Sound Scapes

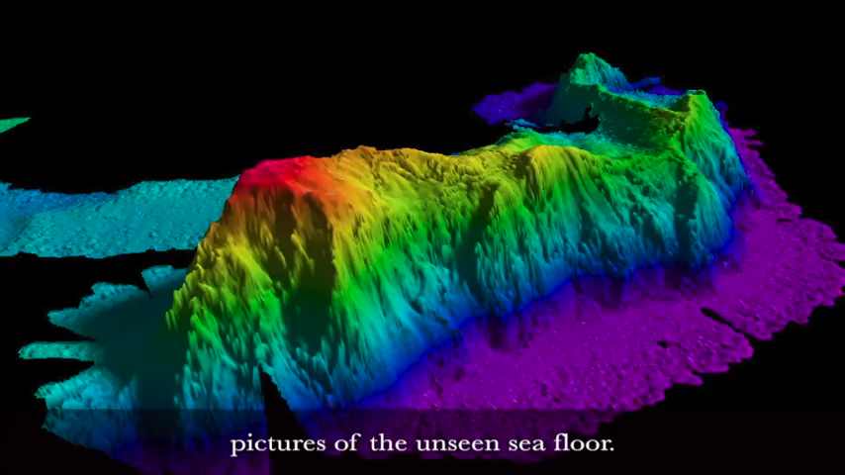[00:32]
Multi-beam echo sounders, shown here, measure the depth of the seafloor.